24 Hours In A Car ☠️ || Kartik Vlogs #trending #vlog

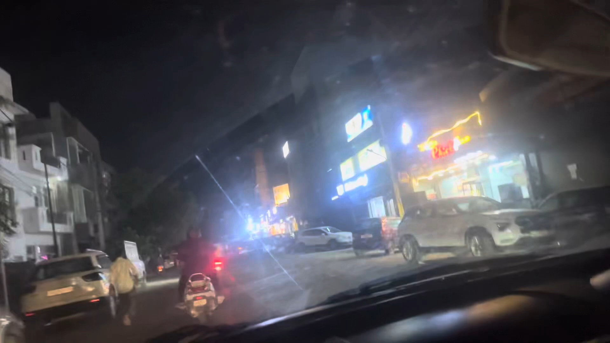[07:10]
दिखाऊं अंधेरा छन्नी की मार्केट यहाँ पे कलर्स मिलते हैं आप यहाँ पे कलर्स करवा सकते हैं अपने घर को